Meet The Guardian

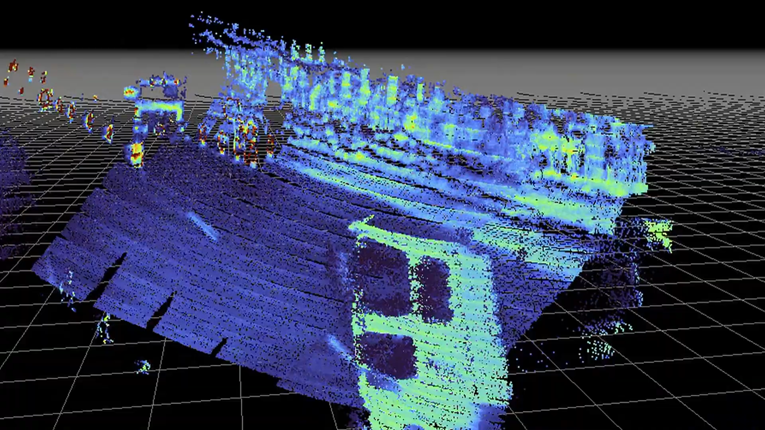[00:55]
It's AI super powered, so it can kinda see around corners and predicts accidents before they happen.
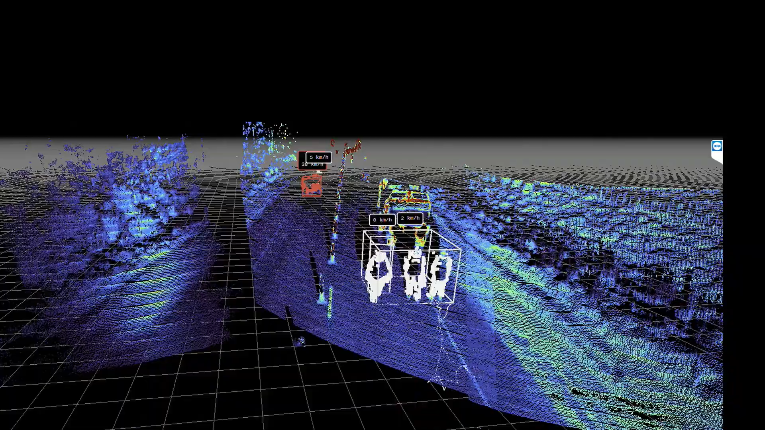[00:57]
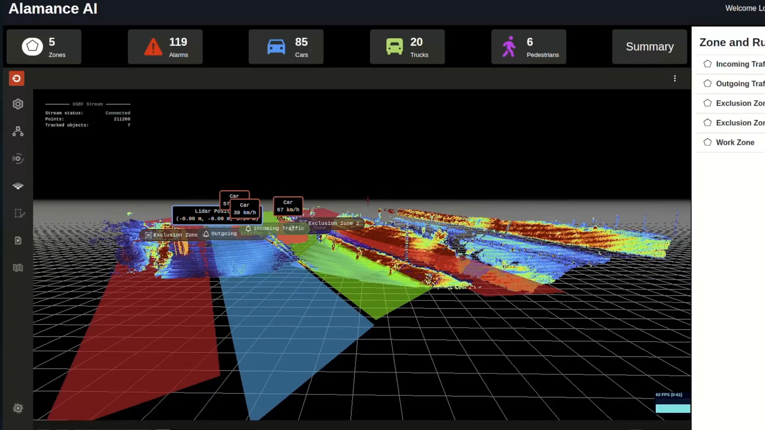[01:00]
It allows us to make adjustments using predictive analytics.
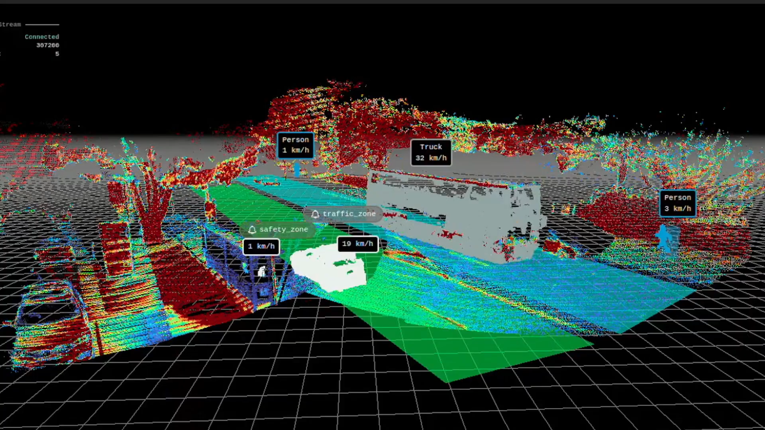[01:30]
Things like speed surveys or traffic density monitoring.